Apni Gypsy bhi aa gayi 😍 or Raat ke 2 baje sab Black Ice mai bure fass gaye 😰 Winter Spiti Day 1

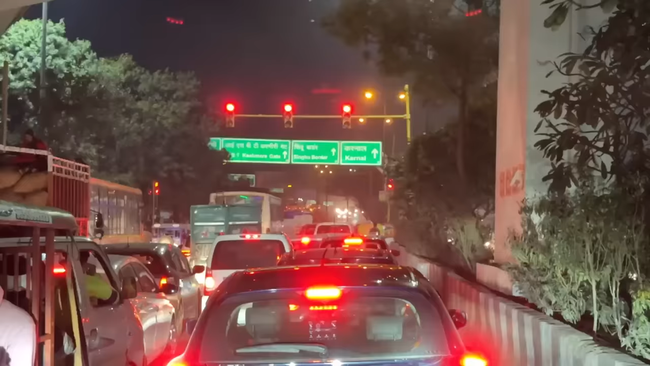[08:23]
लो भाई अभी तक हम लोगों ने हाईवे नहीं पकड़ा है, वो सामने हाईवे वाली रोड है।
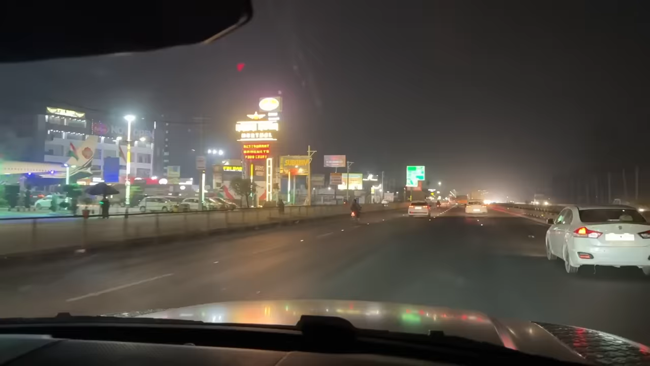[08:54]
लो जी ये आ गया हमारा पहला टोल, आई थिंक ये करनाल का टोल है या उससे पहले वाला है, कोई तो है, नाम वाम कुछ नहीं लिखा हुआ।
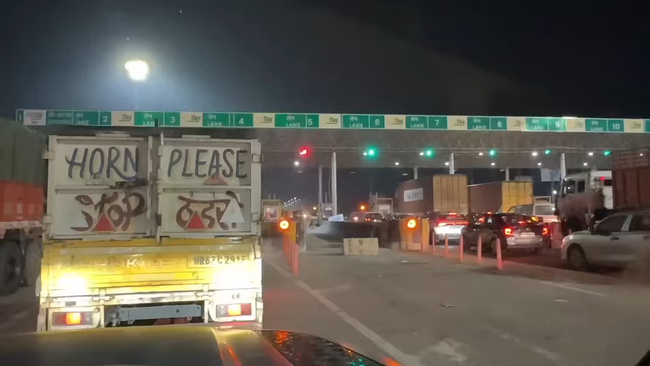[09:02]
जब से हमने गुड़गांव वाले रास्ते से आना शुरू करा ना, ये सारे टोल बीच में आते नहीं, सीधा हम पानीपत पहुंचते हैं।
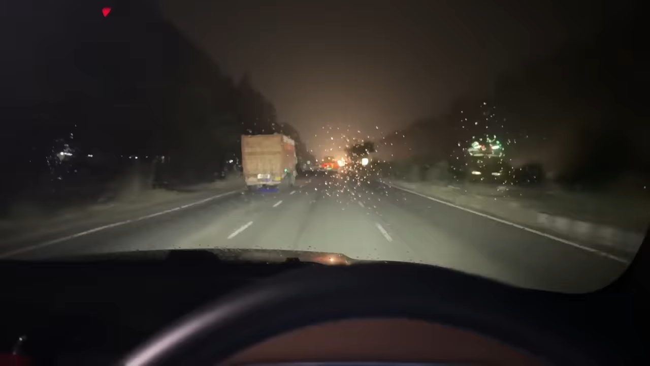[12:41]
लो भाई लो, यहाँ हो चुकी है बारिश चालू, यहाँ बारिश चालू इसका मतलब पहाड़ों में स्नोफॉल चालू, मजा आ जाएगा भाई, तगड़ी वाली स्नो मिलने वाली अपने को, ऐसा उम्मीद करके हम जा रहे हैं, बाकी तो वहाँ पहुँचने में पता लगेगा, थोड़ा शीशा भी साफ कर लेते हैं। क्या बात है,
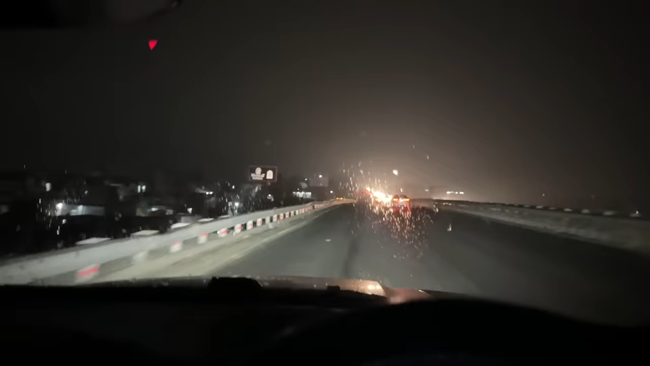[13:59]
तगड़ी बारिश चालू हो गई है, तगड़ी वाली कहते हैं ना, अभी थोड़ा सा कम तगड़ी है, इससे भी तगड़ी होगी और इससे भी और तगड़ी होगी।
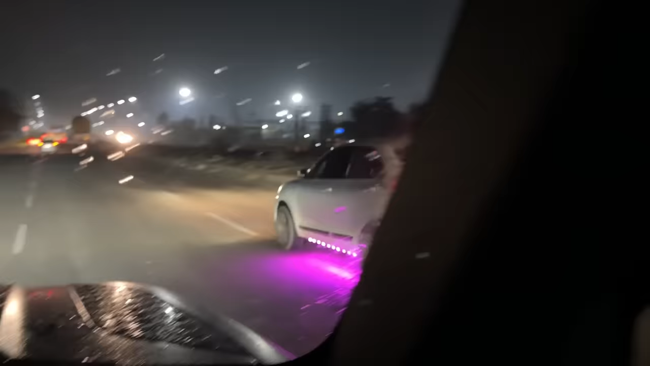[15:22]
ये देखो पिंक परछाई लेकर जा रही है साथ। लो भाई हम लोग पहुंच चुके हैं अंबाला।
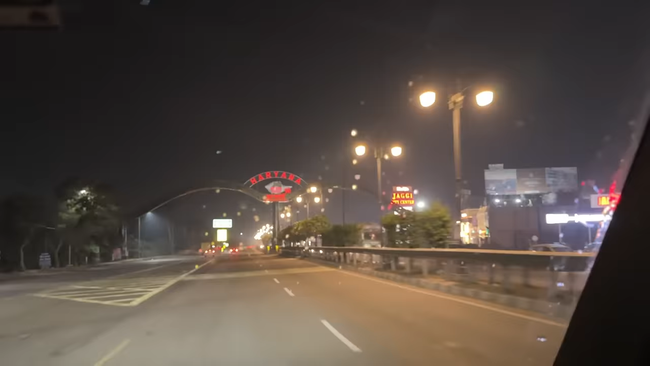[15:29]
ये बड़ा सा धनुष देख के तो आपको समझ आ गया होगा। और यहाँ से अब हम कट जाएंगे शिमला के। Continue on Ambala Chandigarh Expressway for 22 kilometers. इतना तेज बोलती है ना कान खा जाती है।
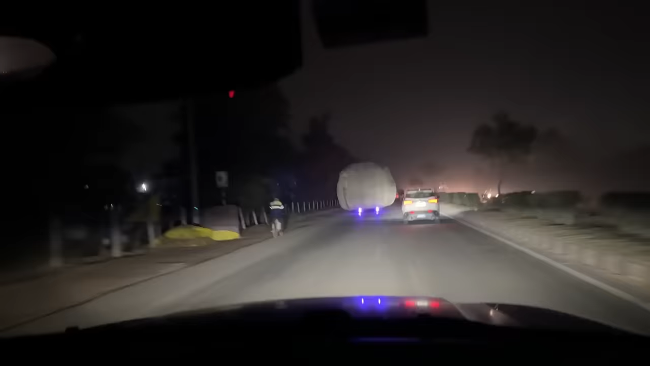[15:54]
ये देखो भाई लो अच्छे से देखो ऊपर वाली लाइट जला दी हमने गाड़ी की। भाई क्या ही लेके जा रहा होगा यार ये इसमें भूसा होगा क्या लेकिन इतना तगड़ा ऐसे
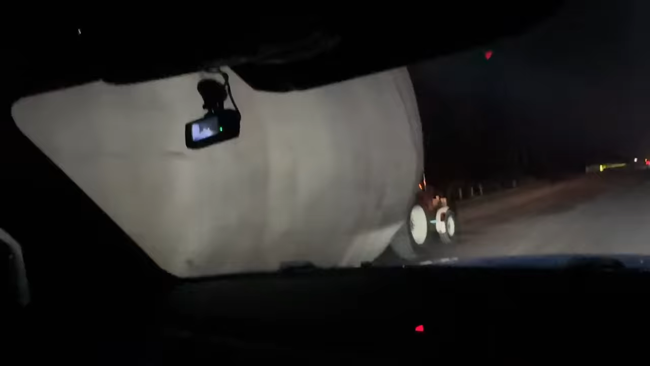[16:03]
ट्रैक्टर खींच रहा है भाई तगड़ा ही ओवरलोड है तगड़ा ही तेरी भाई।
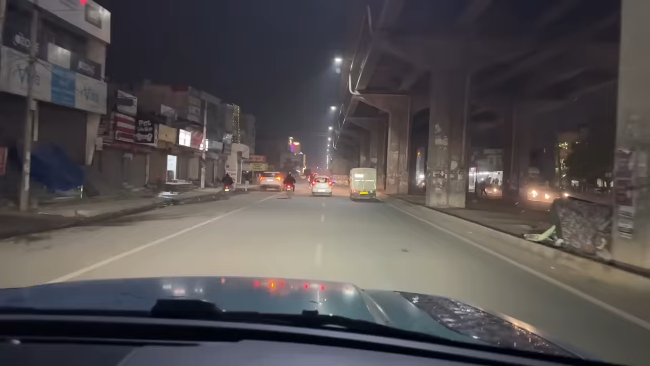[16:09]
लो भाई वेलकम टू चंडीगढ़। चंडीगढ़ हम लोग पहुंच चुके हैं अपने को अब इस पुल के नीचे से ना राइट होना है
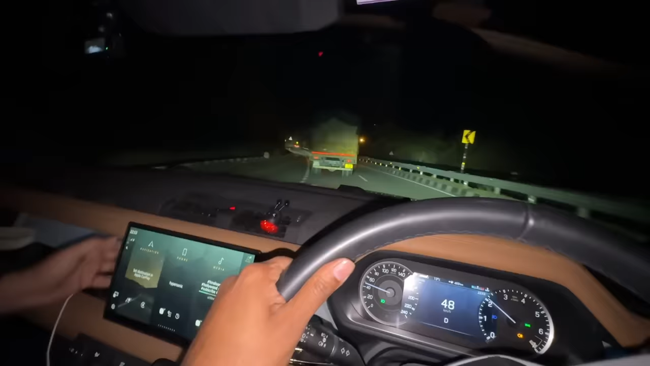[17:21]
22:53 मतलब 11 बजने वाले हैं 11 बजने वाले हैं अगर आपको एग्जैक्ट बताऊं तो 10:54
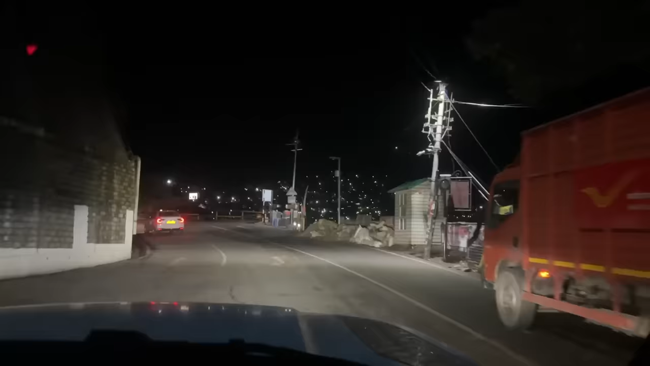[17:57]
लो भाई ये हम लोग पहुंच गए शिमला एक बार सामने का नज़ारा देखो लाइट ही लाइट है
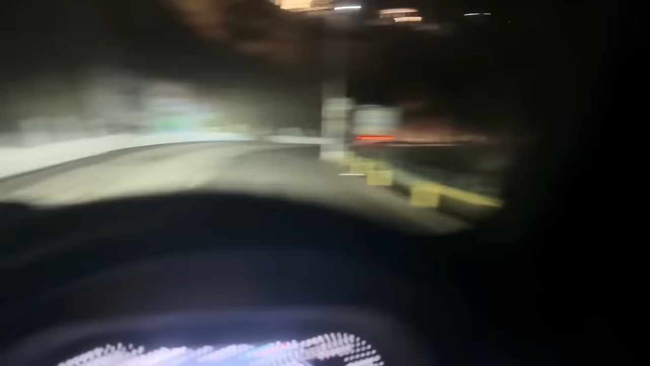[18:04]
और यहाँ गाड़ी में हम अपना ही व्लॉग देख रहे हैं पिछली बार का ना विंटर स्पीति का
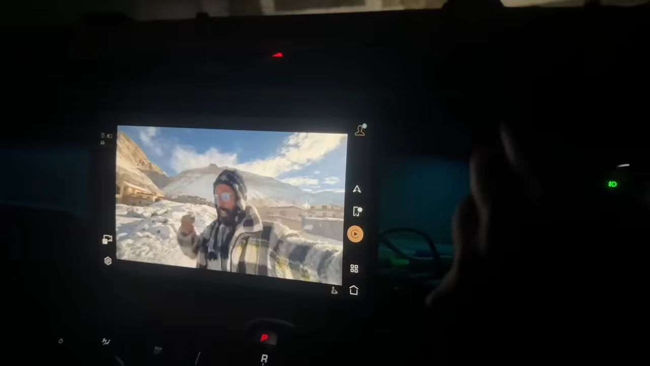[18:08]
अपने व्लॉग देख के मजे आ रहे पिछली बार हम कहाँ कहाँ रुके थे अभी हम देखते हैं शिमला से आगे निकलेंगे यहीं रुकेंगे।
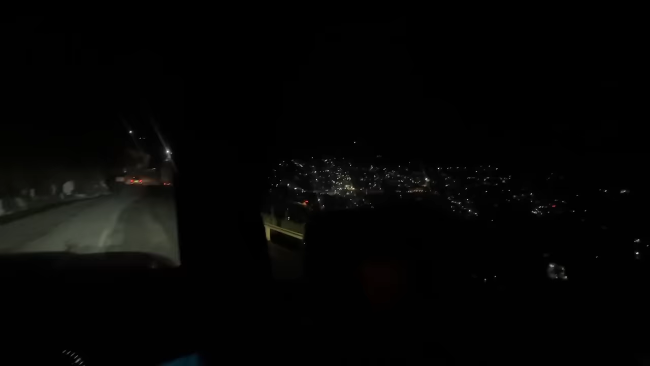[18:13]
शिमला मेन सिटी के लिए यहाँ से सीधा चले जाओ लेकिन हम जाएंगे यहाँ से लेफ्ट।
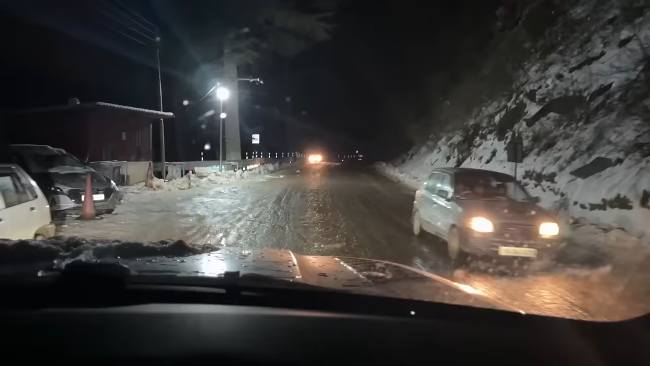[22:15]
लो भाई हम लोग लगभग कुफरी पहुंच गए, यहाँ से 5-6 किलोमीटर ही, और स्नो देखो रोड पे, ब्लैक आइस भी है काफी, इसलिए थोड़ा धीरे धीरे जा रहे हैं, अंधेरे में पता लगता ना ब्लैक आइस है क्या है।
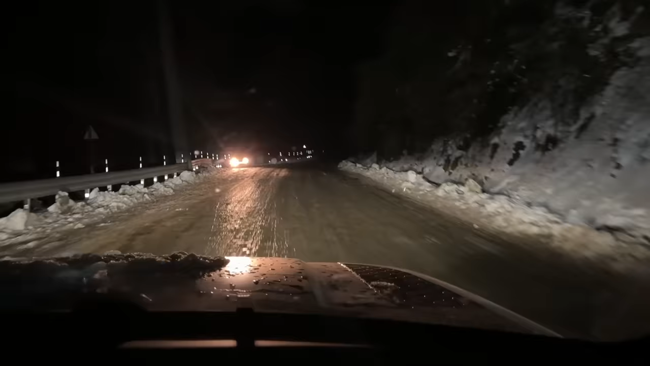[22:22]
गाड़ी की लाइट क्यों जला के बैठा भाई?
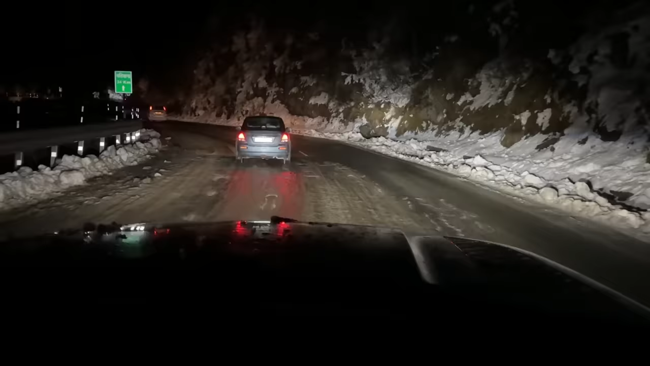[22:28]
हाँ ये आगे सारी ब्लैक आइस है, अभी ना पीछे तगड़ी ब्लैक आ रही थी और हमारी गाड़ी कैसे डोल रही थी ऐसे ऐसे ऐसे ऐसे ऐसे।